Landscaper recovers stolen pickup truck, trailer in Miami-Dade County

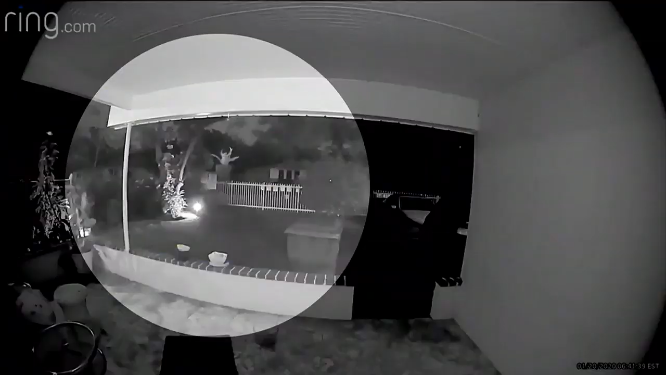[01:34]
A neighbor's Ring camera captured the truck and trailer around 6:30 Monday morning, abandoned in the Northwest Miami-Dade neighborhood. And after we called police, officers arrived and examined the trailer.